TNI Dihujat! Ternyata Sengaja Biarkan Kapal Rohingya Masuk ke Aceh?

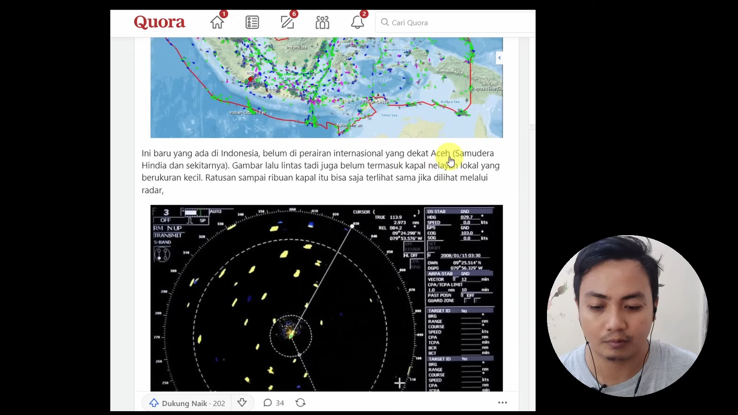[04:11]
Gambar lalu lintas tadi juga belum termasuk kapal nelayan lokal yang berukuran kecil. Ratusan sampai ribuan kapal itu bisa saja terlihat sama jika dilihat melalui radar. Jadi radar ini kan hanya menampilkan bentuk-bentuk objek ya. Tapi tidak menampilkan spesifikasi oh ini kapal Rohingya, ini kapal nelayan.
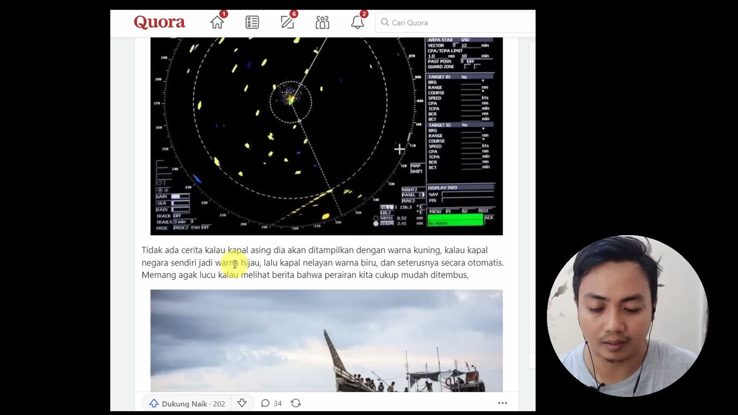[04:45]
Jadi tidak bisa membedakan objek tersebut ya. Tidak ada cerita kalau kapal asing dia akan ditampilkan dengan warna kuning, kalau kapal negara sendiri jadi warna hijau, lalu kapal nelayan warna biru dan seterusnya secara otomatis. Memang agak lucu kalau melihat berita bahwa perairan kita cukup mudah ditembus.
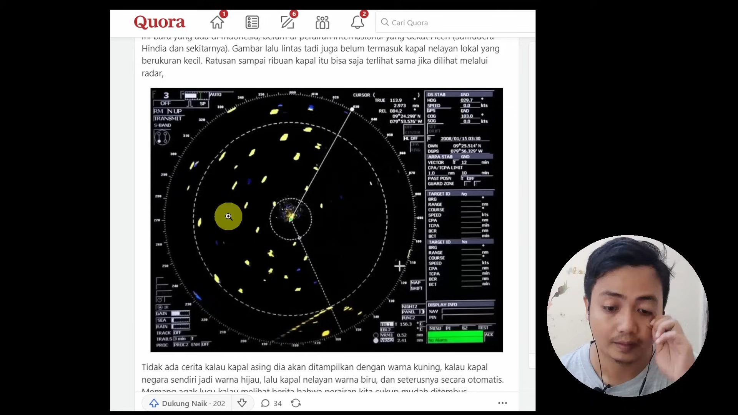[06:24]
Karena radar itu cuma menampilkan objek-objek yang ada di sekitar kapal.